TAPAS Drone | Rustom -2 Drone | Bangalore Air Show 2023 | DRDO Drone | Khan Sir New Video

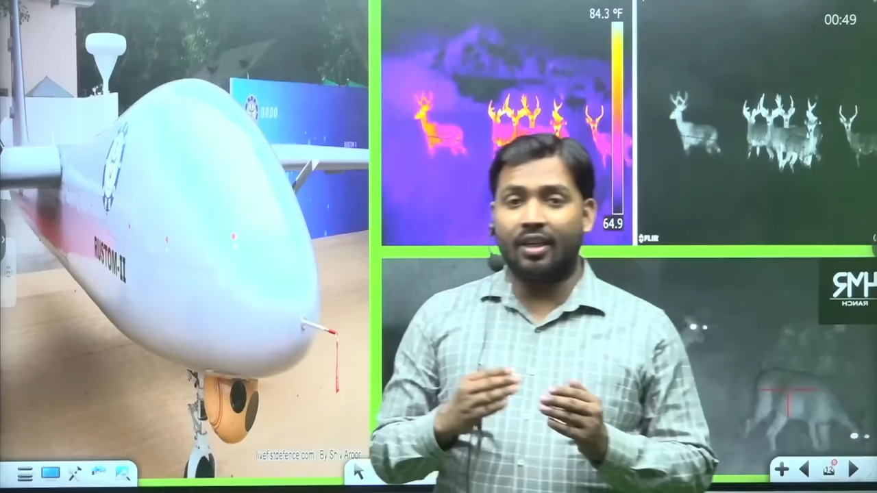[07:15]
On screen: scale top 84.3°F
इसके कैमरे में बिल्कुल HD क्वालिटी को है,
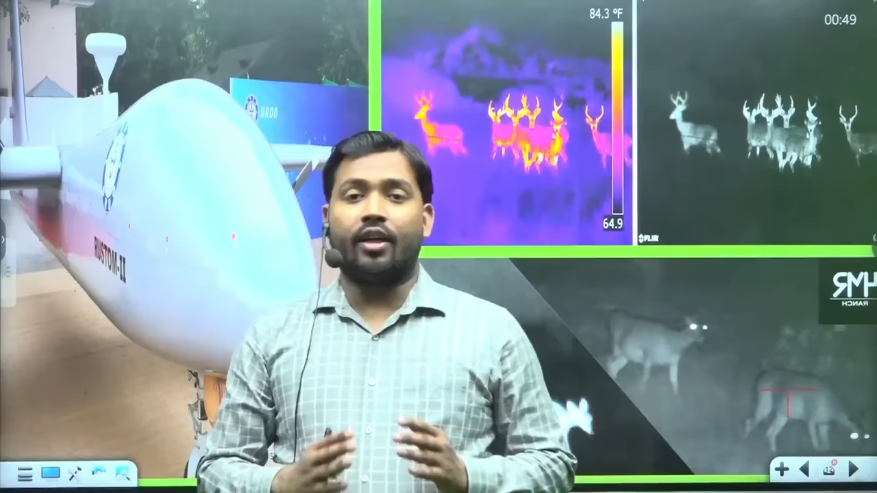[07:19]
On screen: scale top 84.3°F
लेकिन HD क्वालिटी ये देखने के काम में आता है, यूद में कितना अच्छा देखते हैं, ये मतलब नहीं, जब दूसमन को देख लेंगे, तो आप भी दूसमन को मार देंगे, अब दूसमन भी आपको मार देगा,
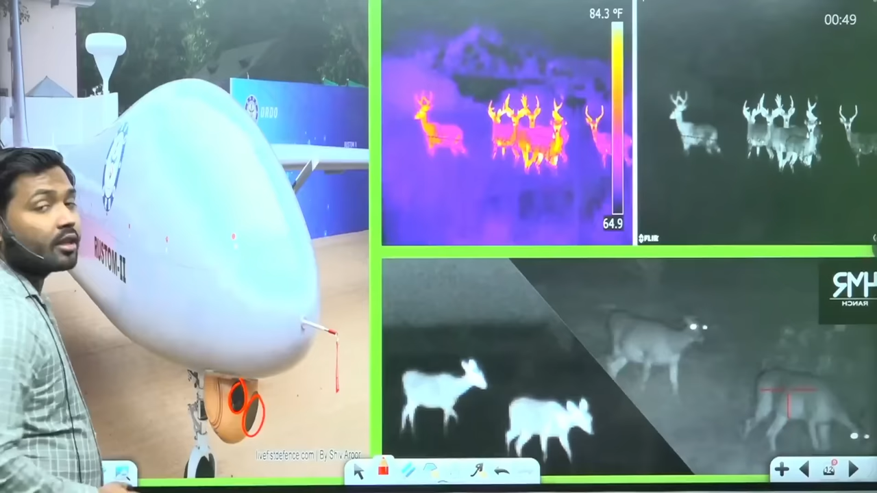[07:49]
On screen: scale top 84.3°F
नीचे थर्मल कैमरा ऐसा नहीं होता है थर्मल कैमरा हमा गर्मी
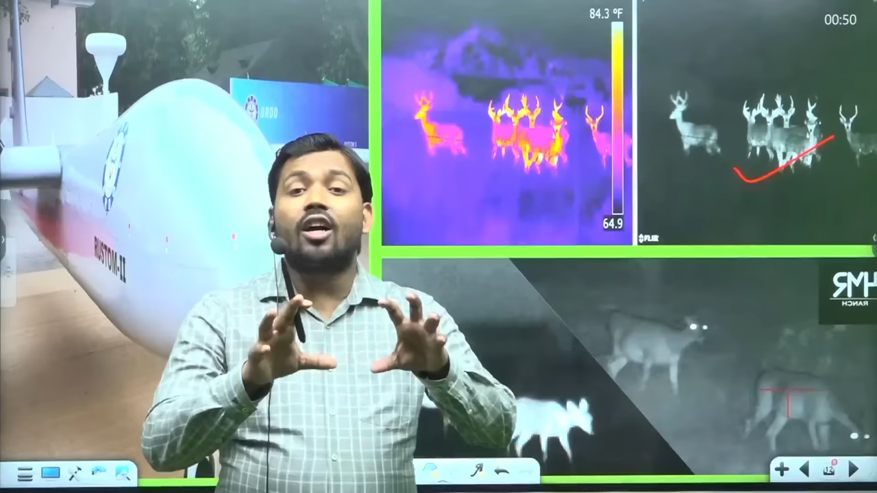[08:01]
On screen: scale top 84.3°F
को भाफता है कहां का टेंपरेचर जादे है उसको गरम करके दिखाता है जैसे यह हीरन है इनका टेंपरेचर जादे था तो इनको इस कलर से दिखा दिया बाकी के पेड़ पोधो का
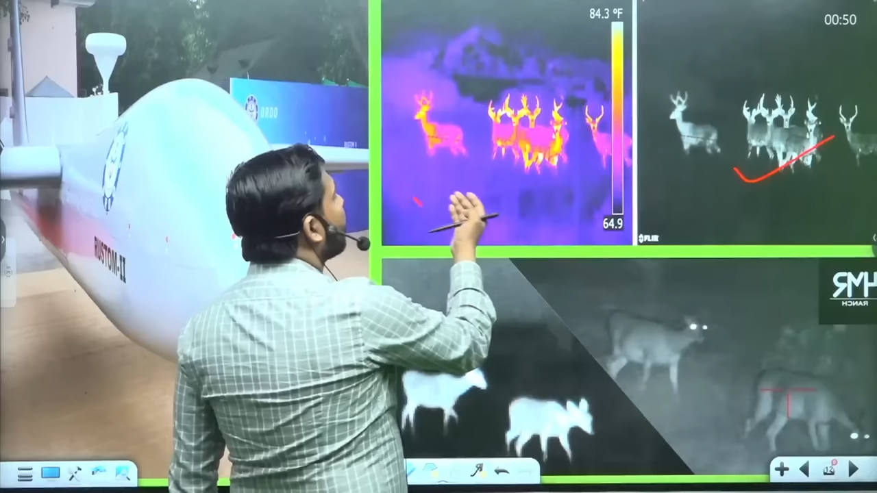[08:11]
टेंपरेचर कम था तो उसको अलग क अमूमन ऐसा लगता है कि जब night vision camera हई है तो thermal की जरूवत क्या है देखे
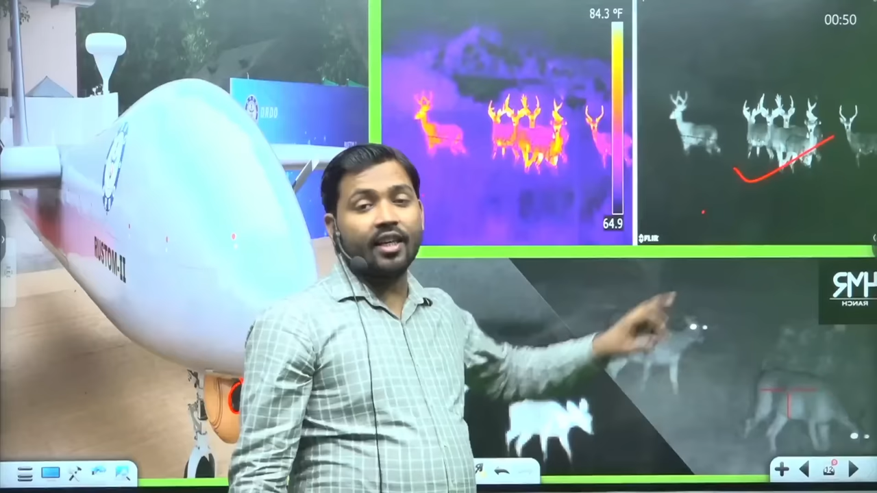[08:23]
On screen: scale top 84.3°F
night vision से अच्छा thermal होता है region क्या है अगर इन हिरन को उपर एको तिरपाल उड़ा देते हैं या चादर से ढख देते हैं या हिरन के जगा अगर फोजी रहते हैं ढख लेते
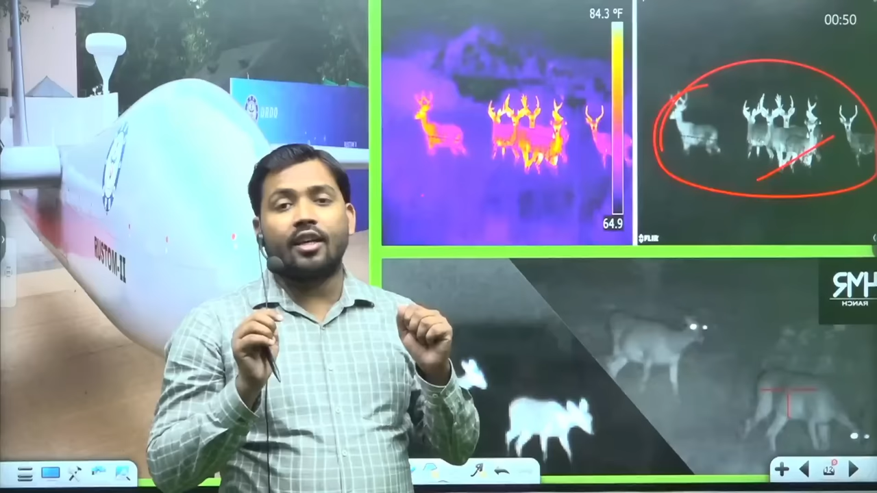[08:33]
हैं अपने आपको तो night vision उसे नहीं देख पाएगा कि इसके अंदर आदमी है और यहीं काम आजाता है thermal camera अगर आप इनके उपर � चादर से ढख भी देते हैं तो इनके बदन
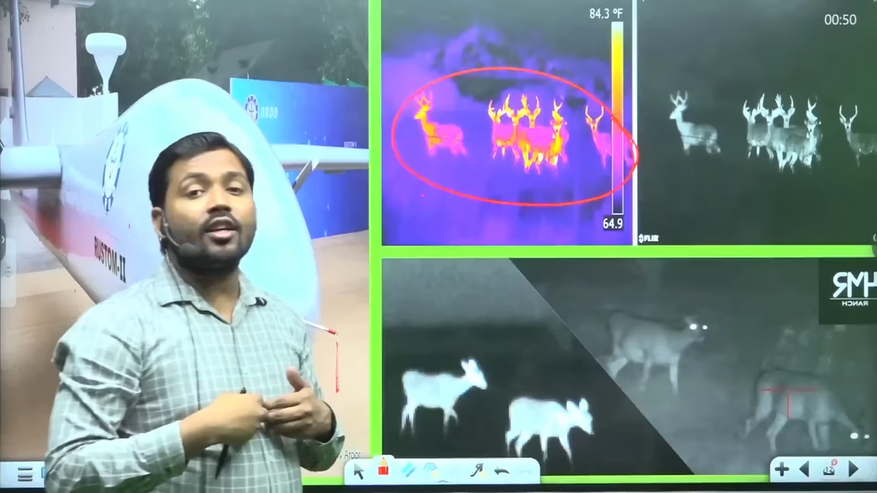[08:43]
On screen: scale top 84.3°F
की गर्मी थोड़ी ने खतम हो जाएगी तो यह गर्मी को पहचानता है इसलिए thermal camera जादे अच्छा होता है यह क्या
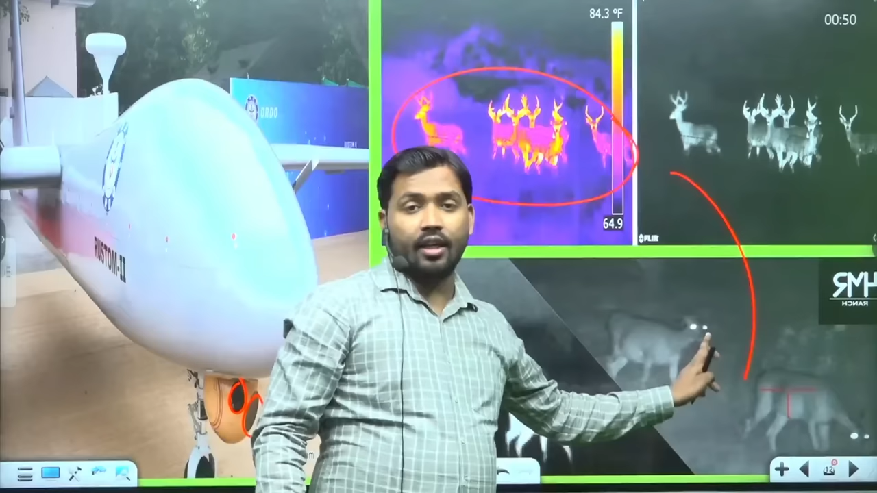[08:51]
On screen: scale top 84.3°F
ना में defense के मामले में night vision से लेकिन कव किसकी जरूवत पढ़ रही है तो night vision में भी देख लेगा दिख रहा है thermal मे लगा के दिया गया है
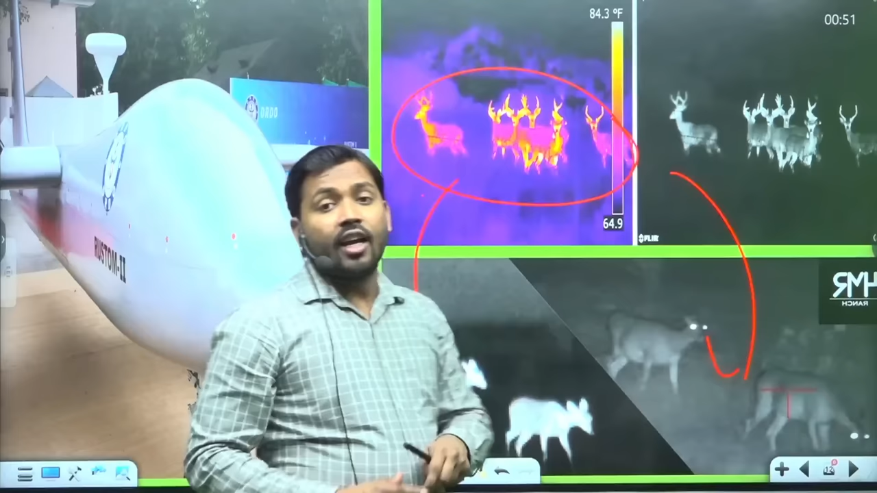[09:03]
On screen: scale top 84.3°F
हमारे tapas drone में निगरानी इसके जो navigation system में बहुत